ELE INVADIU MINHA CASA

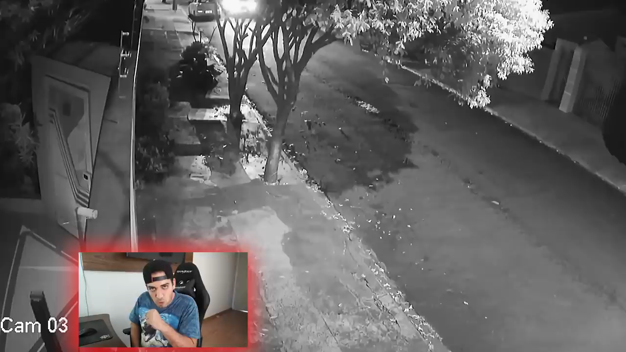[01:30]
Um carro tava subindo a rua de casa na hora da filmagem. E eu percebi que era o mesmo carro do espião. Aquele cara que veio aqui naquela vez e ficou tirando foto ali na frente. Não sei se vocês lembram. E o carro dele, vocês tão vendo que ele já tá manobrando de um jeito ali que ele consegue dar a fuga mais fácil. Já dá pra ver isso aí. Se liga, se liga o que que vai acontecer. Parou o carro ali, parou o carro, desligou o carro, tá ligado? E nesse momento, tá subindo outro carro na rua. O que que ele fez? Ele esperou, tá ligado? Ele ficou esperando. Ali, ó.
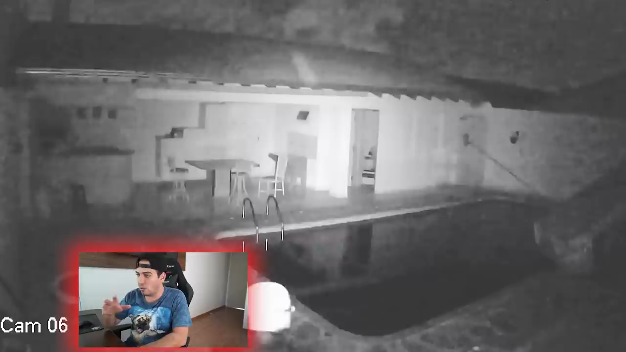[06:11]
Agora ele foi lá pro fundo. A câmera ali do fundo, galera, não tá muito legal. Por isso que ela tá meio chubiscada, assim. E também que não tem nenhuma luz acesa. E essa câmera, ela é infravermelha, entendeu. Ela é visão noturna. Por isso que a gente ainda consegue ver. Vocês vão conseguir... Olha lá. Ele tá lá nos armários, ó. Dá pra ver pelo terno dele. Que ele tá lá nos armários, tá ligado. Mano, graças a Deus que esse cara não fez mal nenhum aqui pra mim. Tipo, ele não fez nada de mal pra mim. Ele entrou aqui, invadiu a casa, tá ligado. Mas eu não sei.
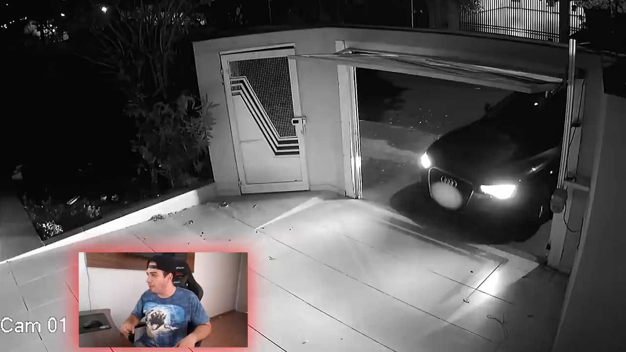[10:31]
Aí eu peguei, biquei o meu carro ali e fui entrando, tá ligado. Ó, vou entrar, tipo, uma boa, tá ligado. Eu tô entrando dentro da minha casa. Entrei. E na hora que eu entro, tá ligado. Olha lá. Ele vai aparecer. Ele apareceu pra dar fuga, ó. Apareceu pra dar fuga e esperou já entrar lá no final. E eu já fechei o portão antecipado. Ele saiu. Se liga. Dessa parte. Olha o que que ele fez pra sair daqui da minha casa. Mas não é só isso que eu quero mostrar agora. Se liga. Ele sai. Ele já tá com a capa ali.